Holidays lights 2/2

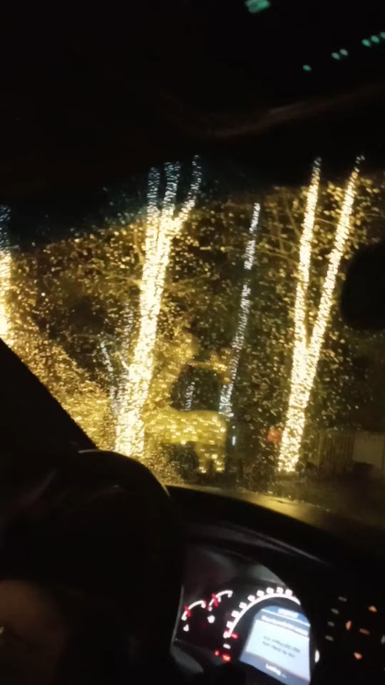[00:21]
Look at all the reindeers and the beautiful lights!
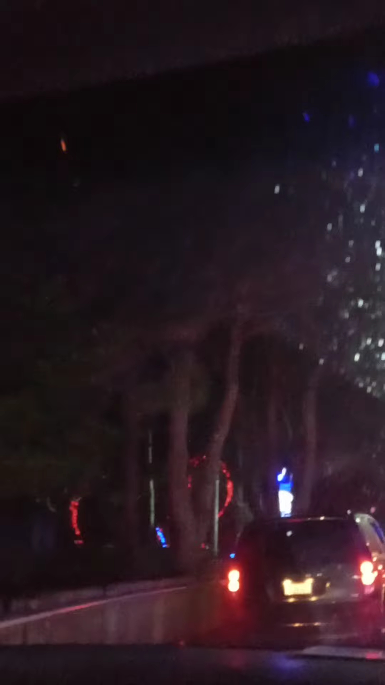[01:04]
Oh, here's the big snowman up here! Look at that! And a blue tree and a snowman! Oh, they got people out here, you guys!
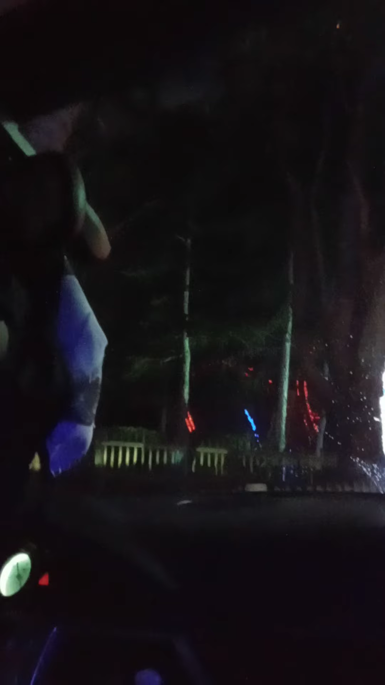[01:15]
Look! Look at it! Look at Asia! See the frosty? Is that frosty?
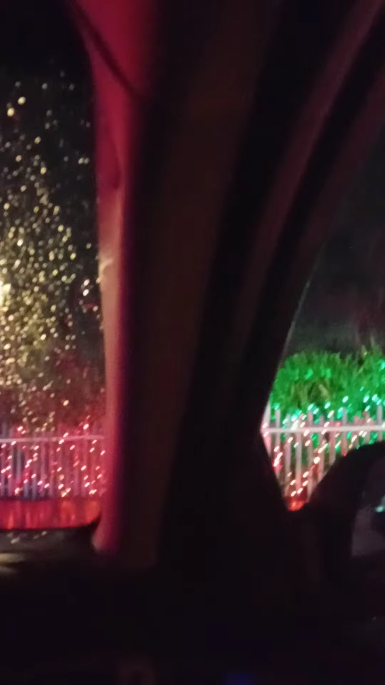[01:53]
Amazing! This one! It should be! It's a pretty tree!
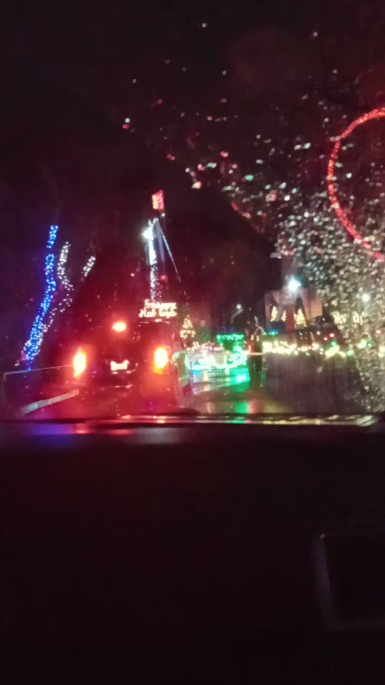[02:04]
I'm not quite sure it is! Oh!
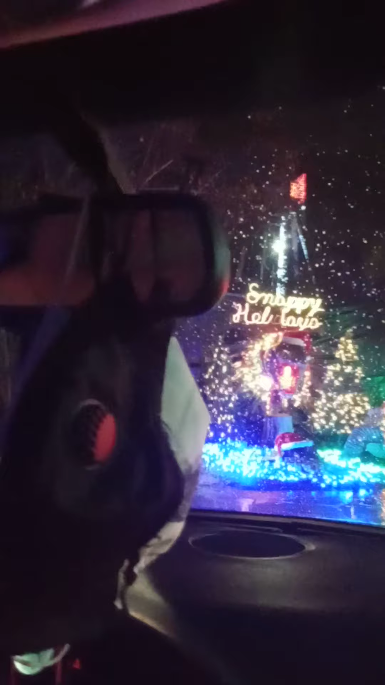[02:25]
Look at Snappy Holidays! You guys, look at the alligators! I forgot they got alligators here! We gotta come see the animals! Yeah, they have animals here! Look at the snappy alligators!
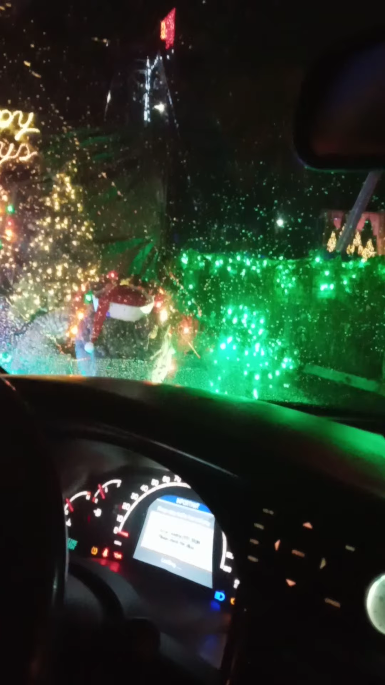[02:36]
You don't see the alligator right here? You don't see them?
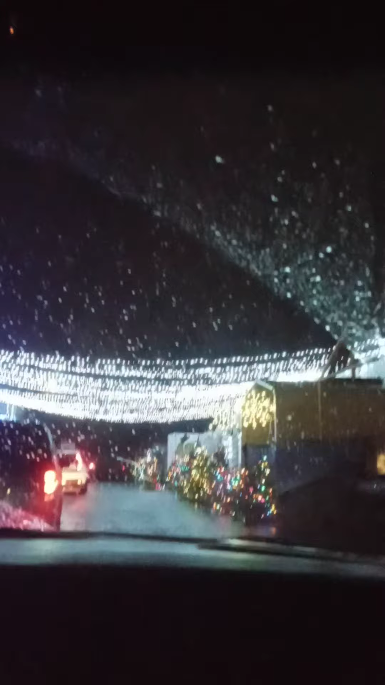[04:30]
Wow! Subscribers! Look at that! Trees!